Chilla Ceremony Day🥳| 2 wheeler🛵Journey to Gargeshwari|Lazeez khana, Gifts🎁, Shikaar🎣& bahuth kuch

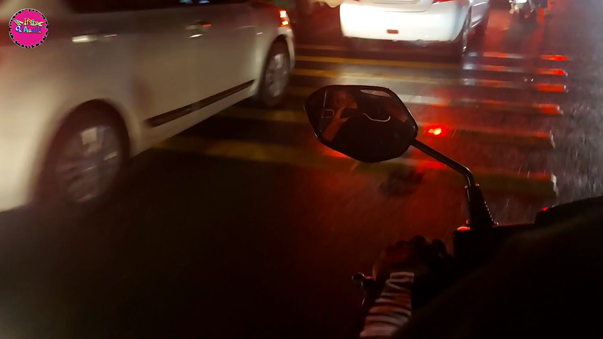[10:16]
शिराज कार में आ रहे हैं और हम दोनों टूवीलर पे